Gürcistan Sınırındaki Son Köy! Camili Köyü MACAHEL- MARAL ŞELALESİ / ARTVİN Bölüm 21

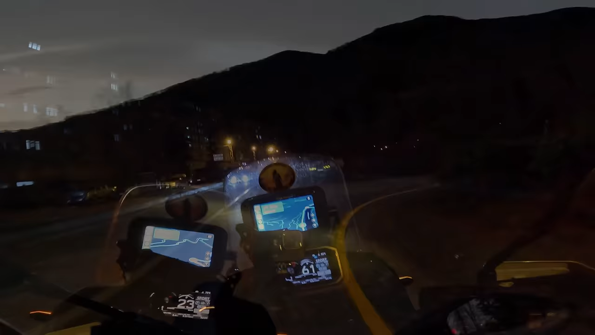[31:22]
Şu anda 45 dakikalık falan bir yolculuk yaptım. Şu anda Borçka'ya ulaştım. Kapatayım şunu.
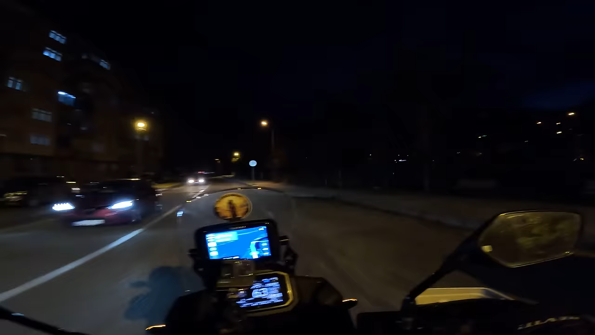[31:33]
Sağımda Çoruh Nehri var. Şöyle bir karar aldım. Bir önceki videoda Borçka'dan ayrılırken çok güzel bir lokanta bulduğumu söylemiştim ya size.
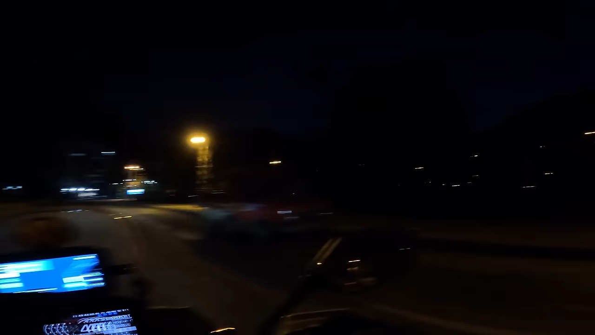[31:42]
Böyle çok tatlı bir muhabbetimiz oldu oradaki ablayla. Oradan ayrılırken dedi hani bir daha bekleriz dedi. Ki bir daha buraya yolum düşmez muhtemelen abla dedim. Farklı bir rotadan gideceğim diye. Öylece selam verip ayrılmıştım.